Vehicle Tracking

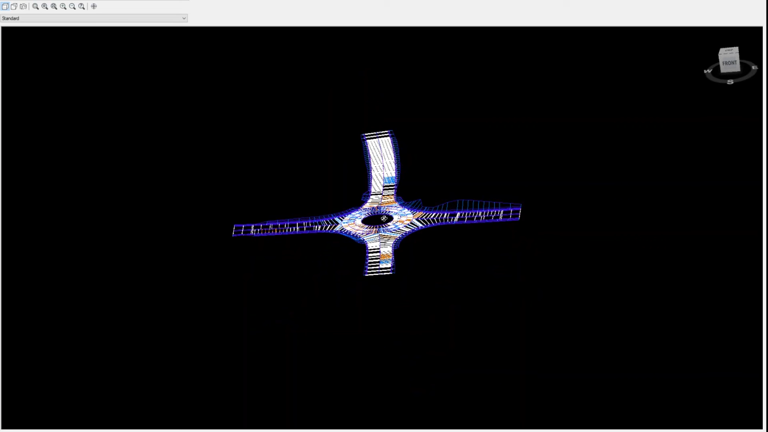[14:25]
So I can simply see the corridor, or sorry, the roundabout again.